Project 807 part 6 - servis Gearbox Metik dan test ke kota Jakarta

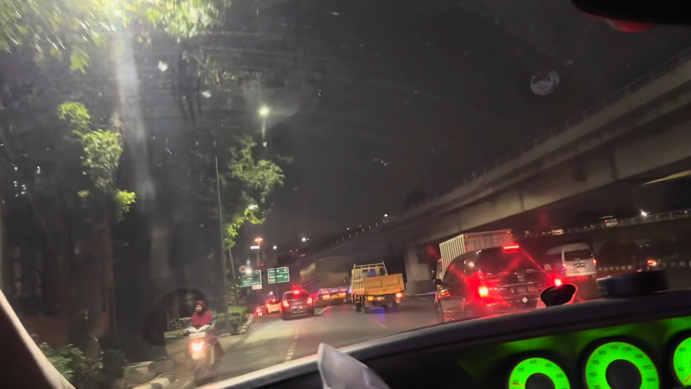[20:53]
Daerah Tomang Kita masuk tol apa Tadi Tidak Tidak Tidak Tidak Tidak Bojurum
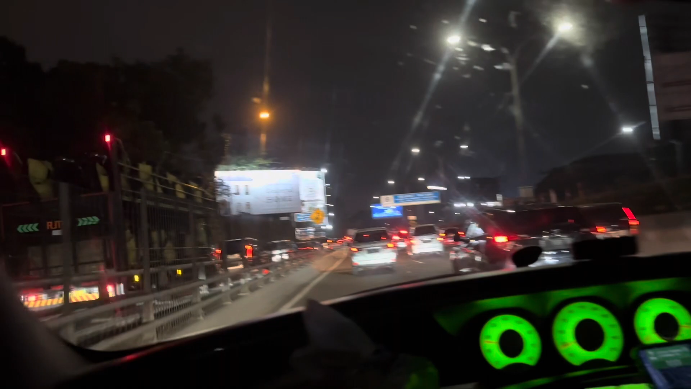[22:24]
Tol Kayak gini Macetnya Kalau jam Sekarang jam berapa Jam 6 Jam setengah 7 Kayak gini Kondisinya
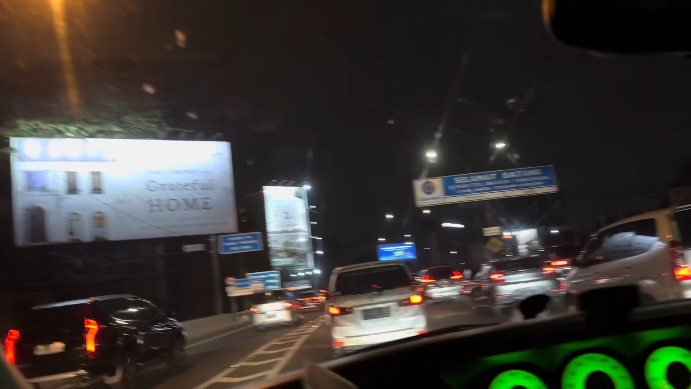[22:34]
Lewat tol Aja Kayak gini Apalagi Jangan biasa
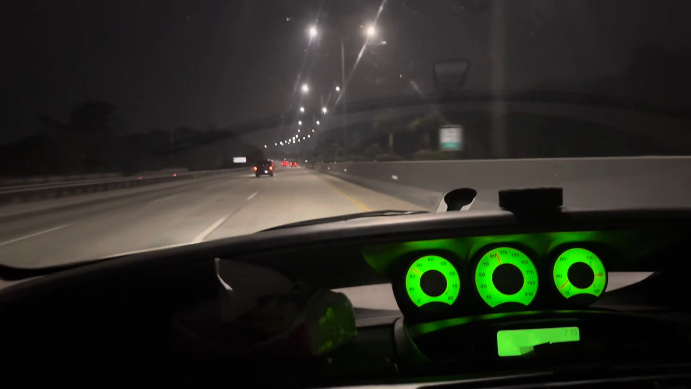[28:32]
Dicoba Kecepatan 100 Ini Kan Jalannya Itu Nggak Rata Ya Tolnya Si Kunciran Itu Ngelombang Pakai 407 Agak Takut Takut Karena Takut Takut Terlalu Empuk Kadang-kadang Kalau Misalkan Kena Yang Apa Gajurugan Ya Atau Relana Yang Agak Mendem Ini Takut
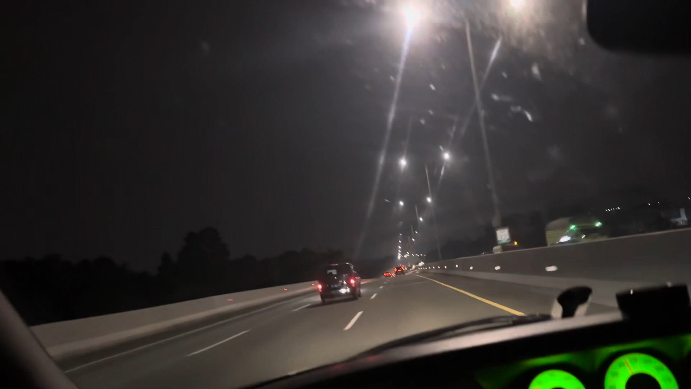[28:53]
Terlalu Terlalu Empuk Ini Keras Jadi Terlalu Keras Eh Kalau Keras Lebih Berani Di Jalan Yang Bumping Bumping Begini Jadi Ada Kadang-kadang Disini Tau Tau Turunan Nah Ini Lebih Berani Tapi Kalau Mobil Kecil Kayak 207 407 Itu Agak Takut Kalau Lewat Sini